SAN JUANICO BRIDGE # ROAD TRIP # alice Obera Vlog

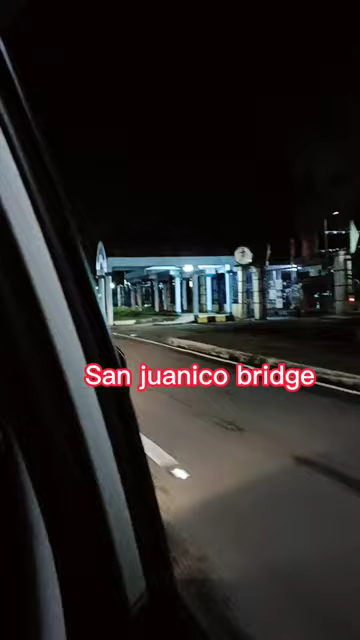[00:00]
Hello guys, good evening. Dito nga kami papuntang San Juanico Bridge.
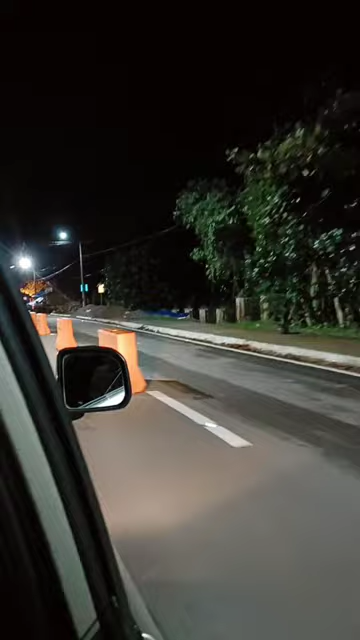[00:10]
Tingnan namin kung may ilaw. Yan, dito na kami sa may entrance.
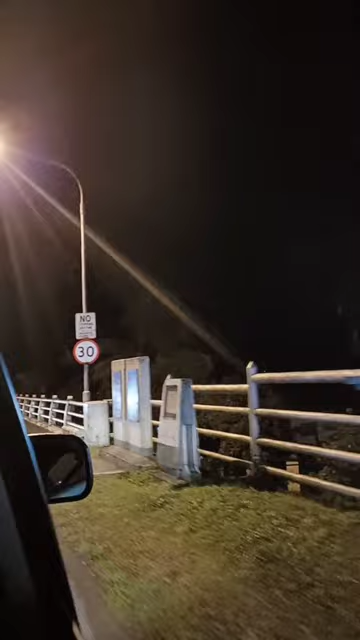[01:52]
Oo nga, pinai-stop nga tayo eh. Wala, balikin na doon yan ah. Traffic. Okay lang. Ano lang kita no?
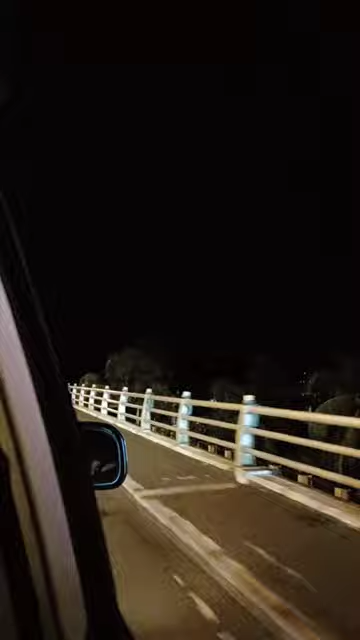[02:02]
Sige lang. Ay, naka-live man ako. Ay, naka-live, naka-ano ako eh. Naka-video. Wari nga yung ilaw. Dahan-dahan lang no. Pero kaya ang kwan, purpose na live ni mo, din na lang. Oo, yung sabi ko. Naku, pinahihinto ka no eh. Oo, kasi may narinig. Ay, do, ako na siya.
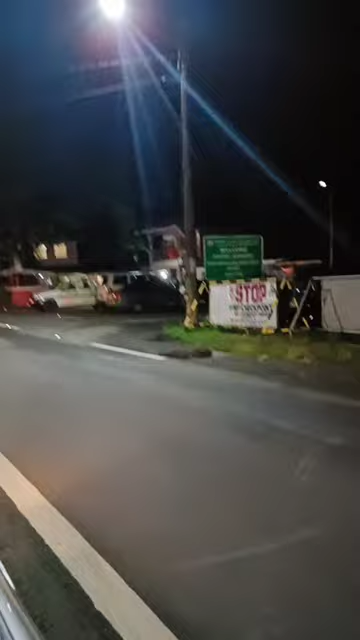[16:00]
Salamat. Oo, checkpoint. In and out din talaga.